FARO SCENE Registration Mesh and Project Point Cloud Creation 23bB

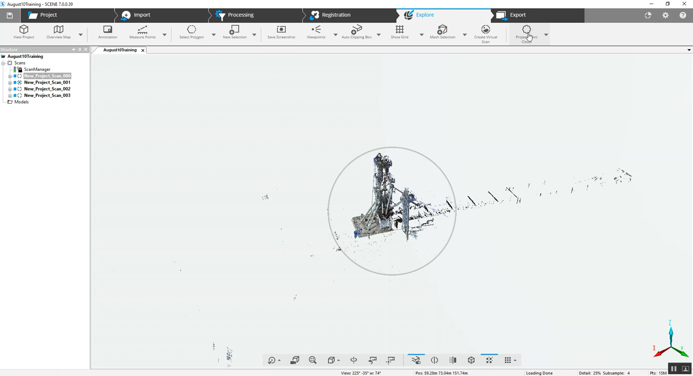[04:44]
Let's go ahead and create a project point cloud so that we can use a clip box on the project. Let that get going.
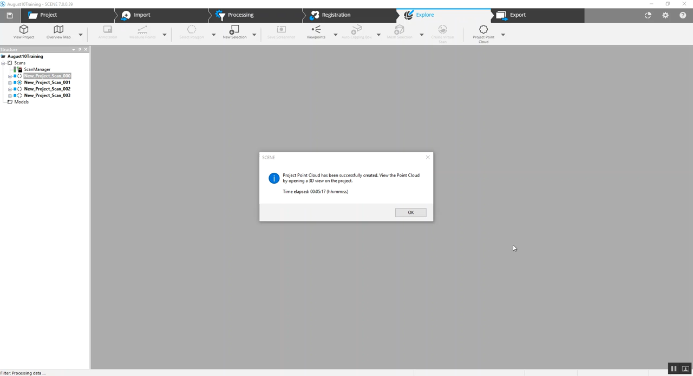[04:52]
We've got ourselves a project point cloud, which will now enable us to
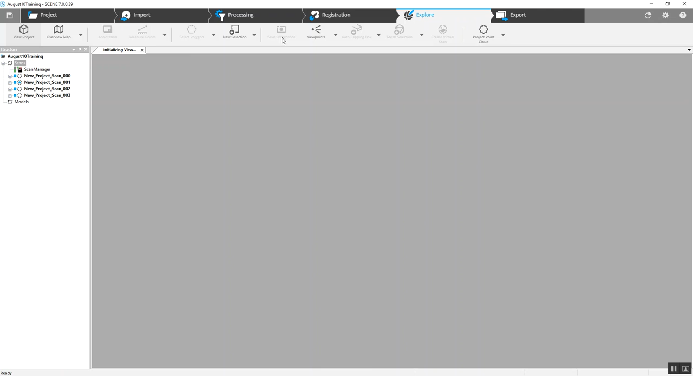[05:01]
take a look at the project here and
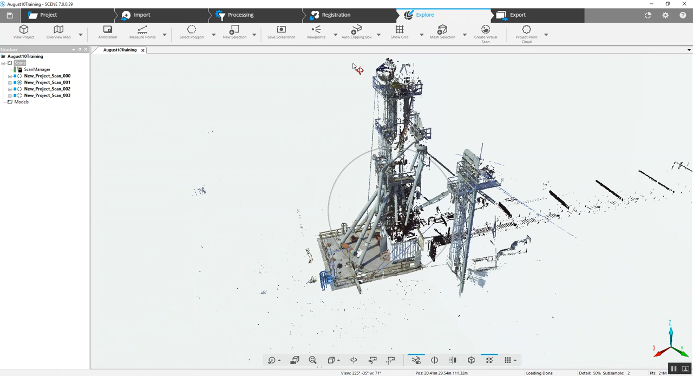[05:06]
be able to create a clip box.
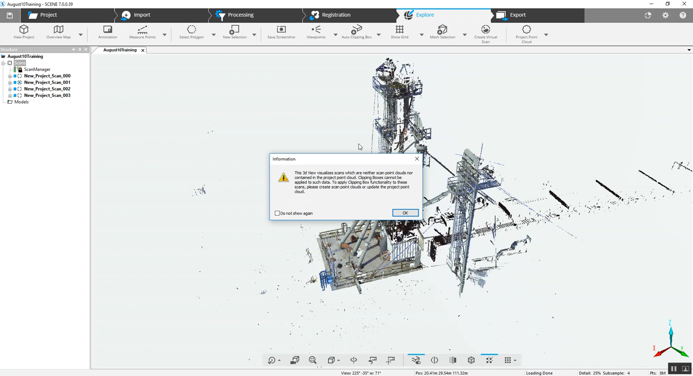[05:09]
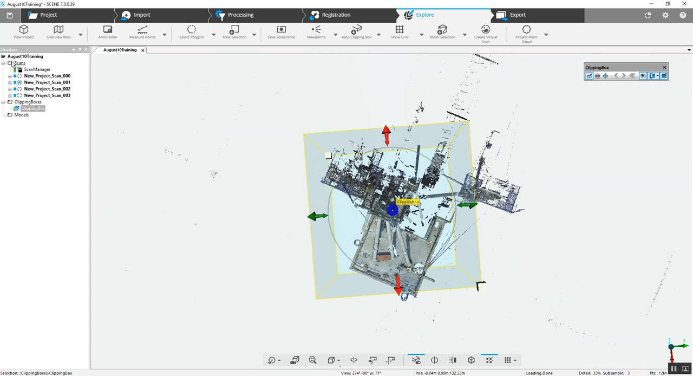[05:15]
Once we unload all of our scans, there we go.
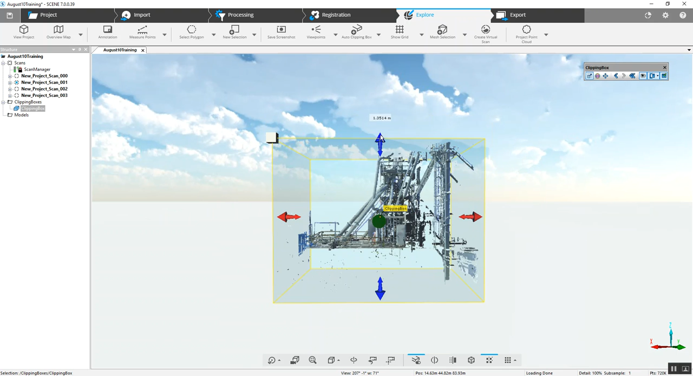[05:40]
if we want to just take a look at the surface of this deck,
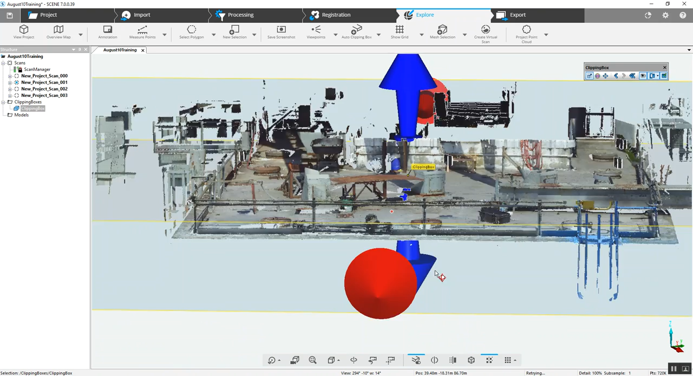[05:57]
We can skim it right down to the surface if we want to here.
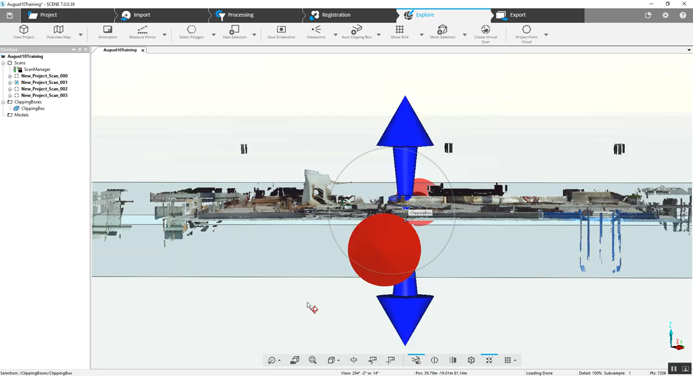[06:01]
We've got our mesh that's still there.
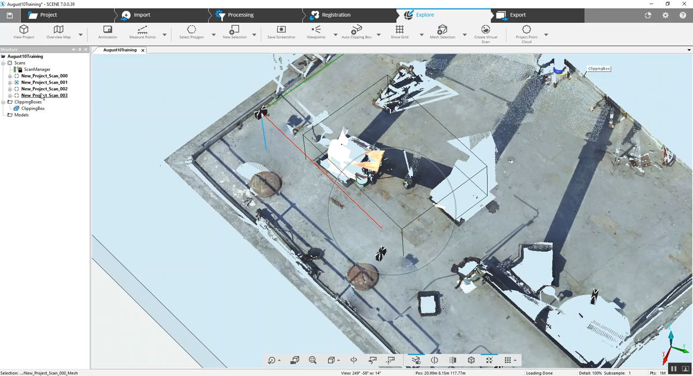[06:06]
But other than that, everything's down.